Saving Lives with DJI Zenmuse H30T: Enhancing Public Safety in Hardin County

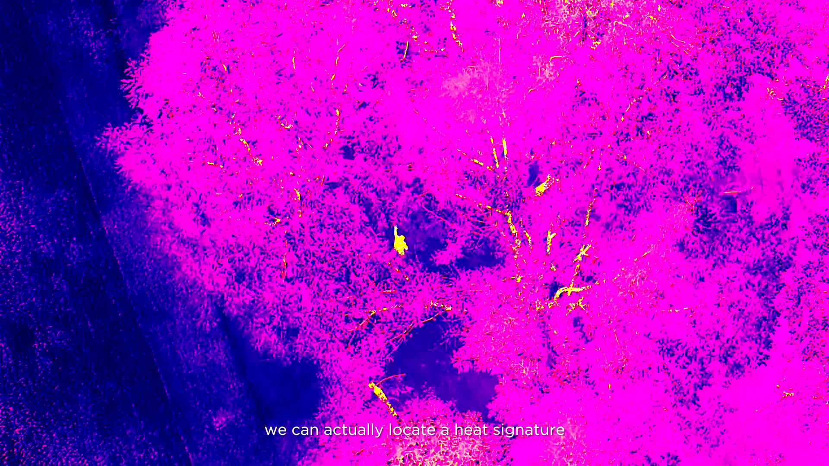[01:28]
It allows us, with thermal imaging, we can actually locate a heat signature because of the canopy.